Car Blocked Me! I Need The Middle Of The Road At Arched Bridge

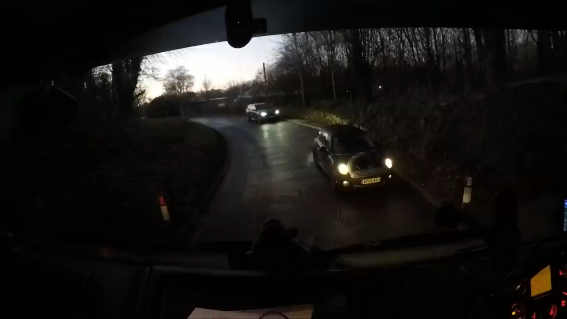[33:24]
Like, I'm already halfway through the bridge before we come round. Arch bridge in the middle. There's signs.